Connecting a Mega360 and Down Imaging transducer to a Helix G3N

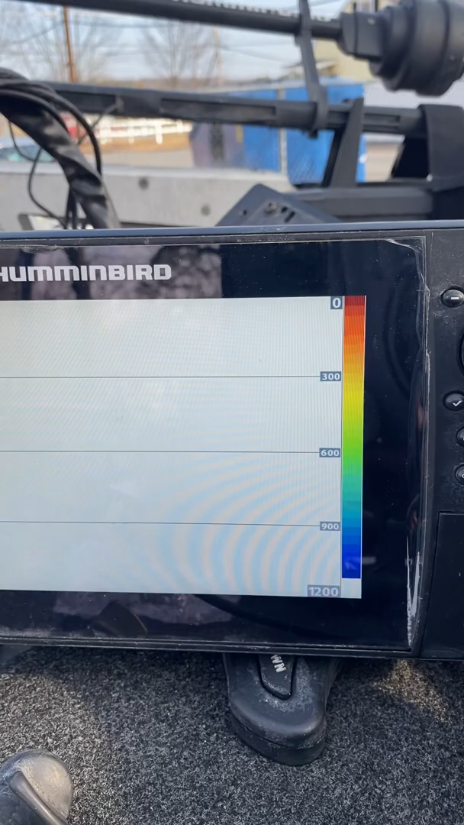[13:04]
is going to be a sonar and down imaging it'll be a split screen
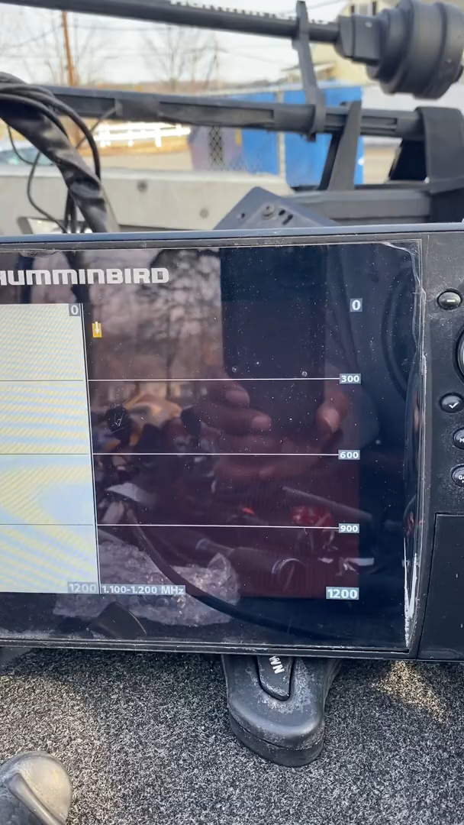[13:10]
right here this is going to be sonar and it's going to be down imaging
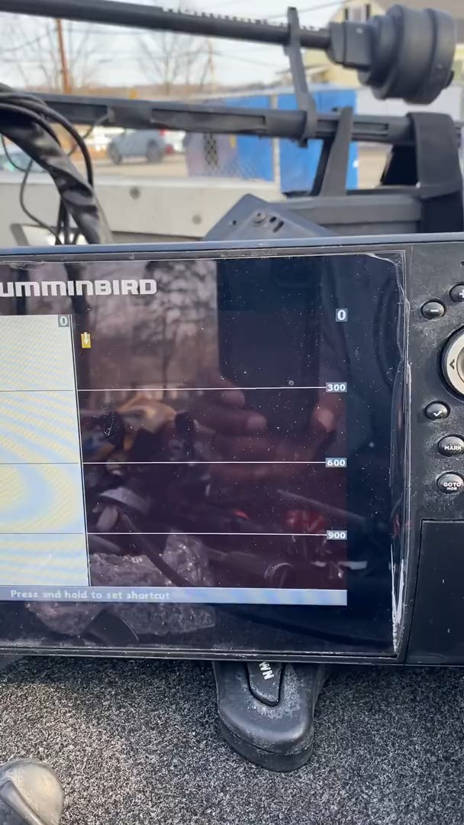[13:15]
and i'll save that for number three
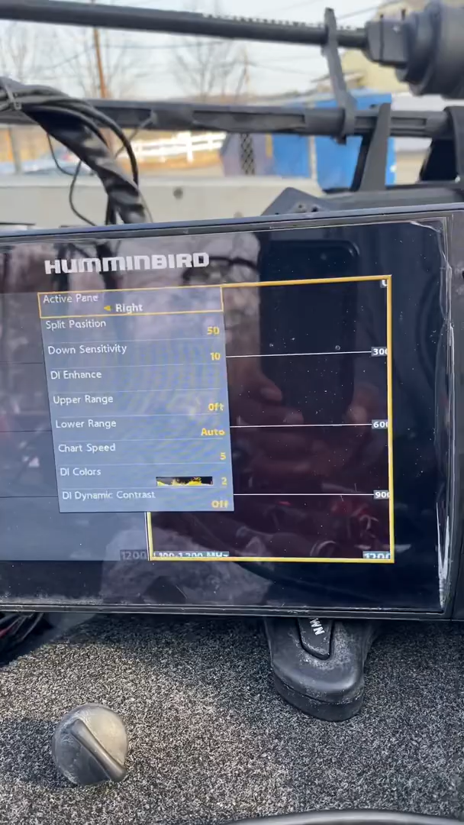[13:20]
and then like settings on the 360 you know that varies you know you kind of just want to start out the default settings are pretty good right up to 20 feet and then you can start um
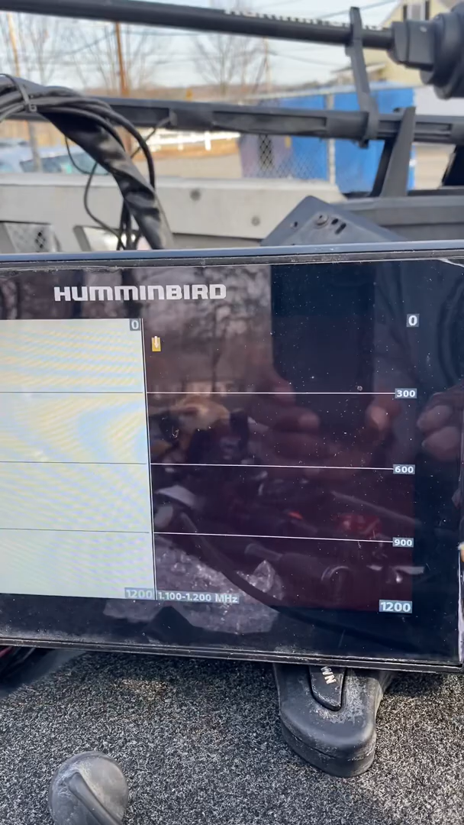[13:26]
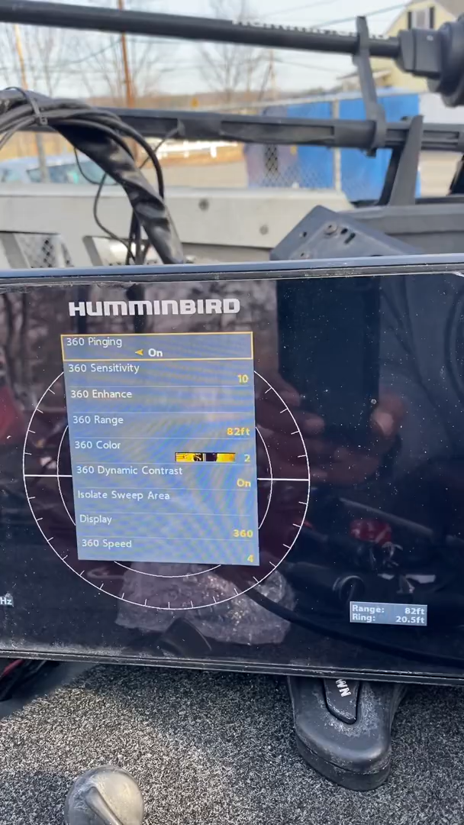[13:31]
really fine tuning that you know so like 20 feet of water this is kind of how i have set up for for 20 feet of water 20
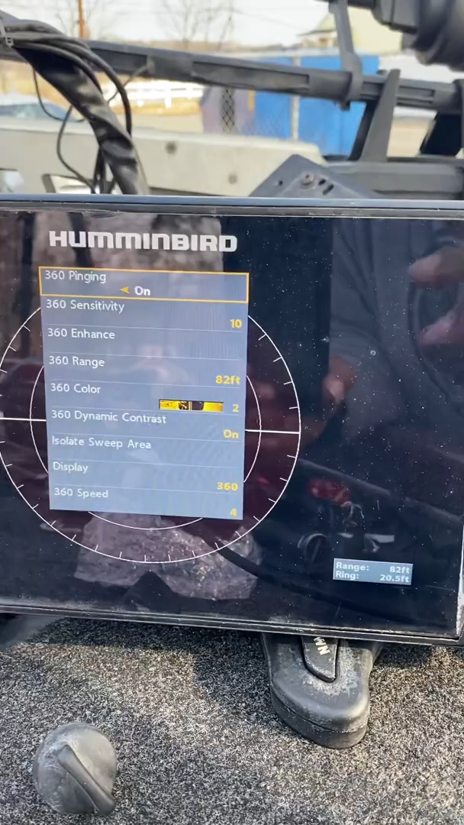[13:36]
feet of water with a hard bottom that's the key you know um i might even be
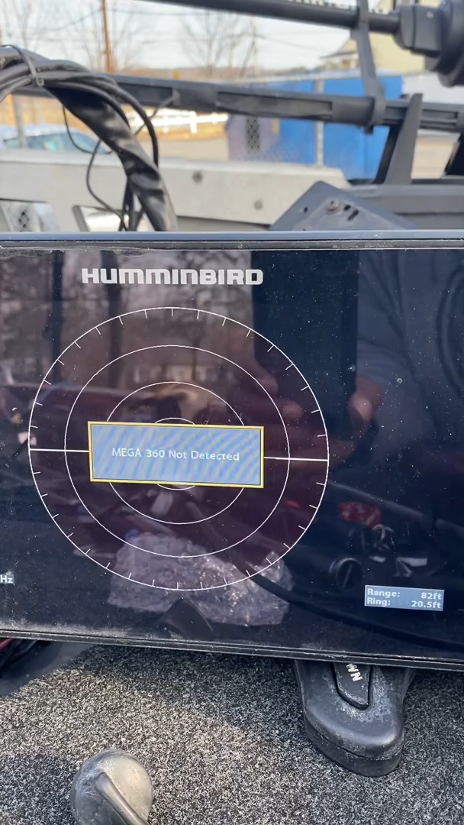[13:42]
able to show you some images that i have saved on here
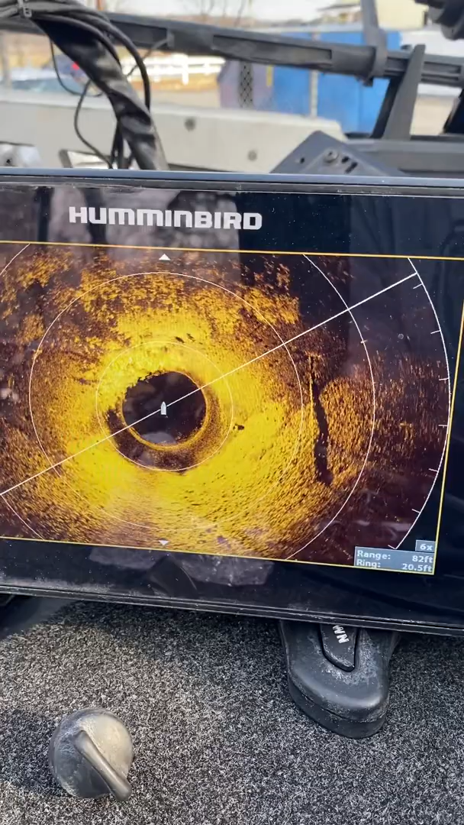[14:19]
fishing see the wood right there you can see the fish underneath them you know see
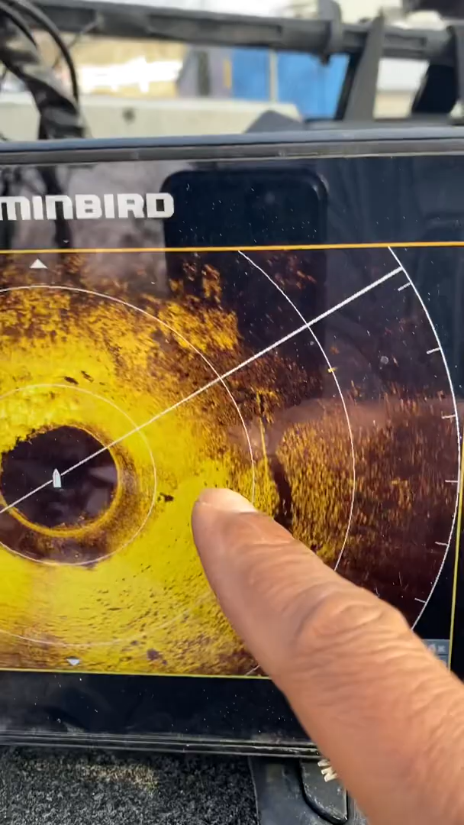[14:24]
the shadows of those of fish right there this is all weeds right here and this is kind of you
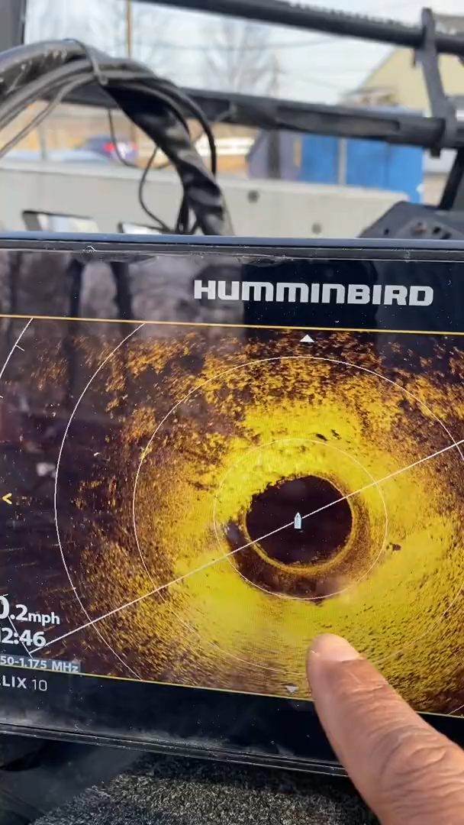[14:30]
know a harder bottom as you can see the the gravel and stuff pretty good spot right um but
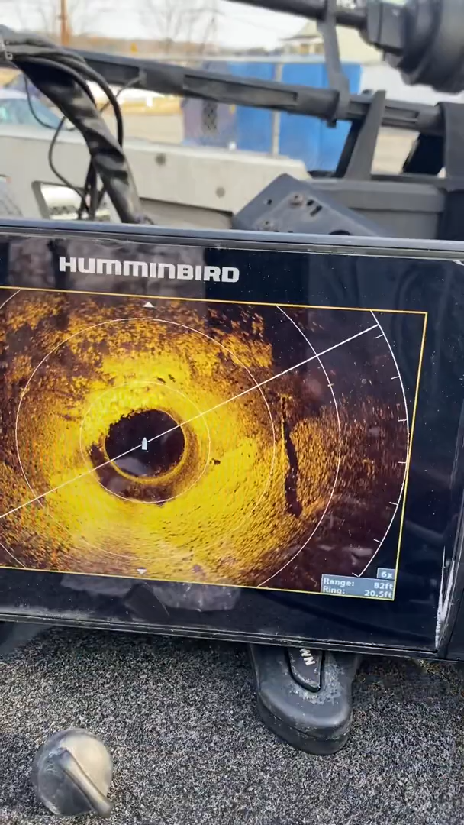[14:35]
that's pretty much it that's all you need to see right now uh with with working with getting this all set up basically in
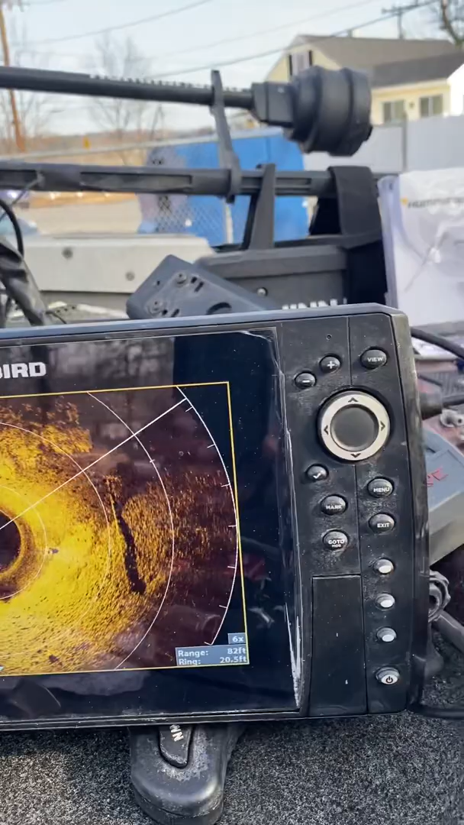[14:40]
order to get your mega 360 connected to your built-in transducer you need a y cable all right that's pretty much it this is skb fishing uh i hope you guys enjoyed the quick video on how to get started um i'll put up some more videos on how i get using my helix units um when i get my g4 when i get my 12 on here and also when i get on the water and
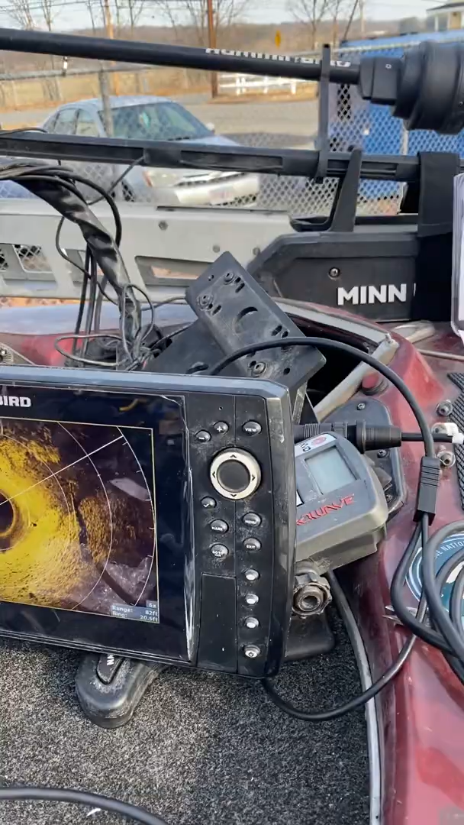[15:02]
i get the 360 working because the 360 will not work this thing doesn't start spinning unless there's a sensor